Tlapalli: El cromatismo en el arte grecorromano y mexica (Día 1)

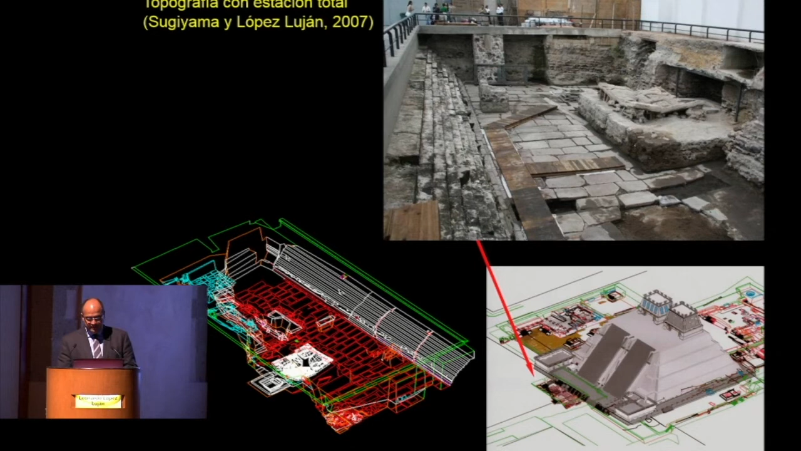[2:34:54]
En este caso, con ayuda de nuestro colega japonés de la Universidad de Aichi, Saburo Sugiyama, hicimos en el área de excavación el registro topográfico. Después un equipo italiano, trabajamos mucho con los italianos de la Universidad de Ferrara,